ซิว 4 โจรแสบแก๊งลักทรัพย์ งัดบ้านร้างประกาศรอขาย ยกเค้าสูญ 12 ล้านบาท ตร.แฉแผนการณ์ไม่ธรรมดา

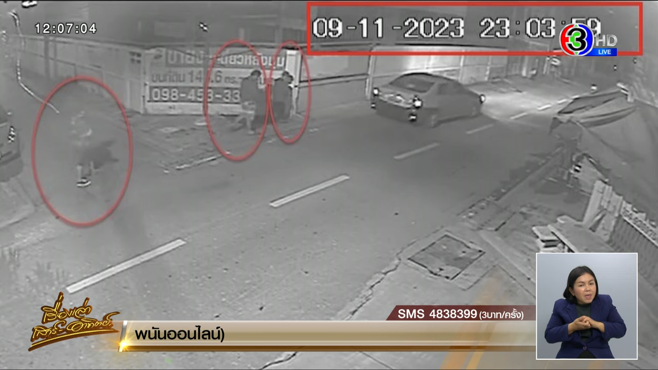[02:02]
เวียนกันเข้าไปทยอยขนทรัพย์ศิลออกมาเข้าไปถึง 3 ครั้งนะคะบางครั้งเอาอุปกรณ์ไปงัดตู้เซฟด้วยได้เงินสดและข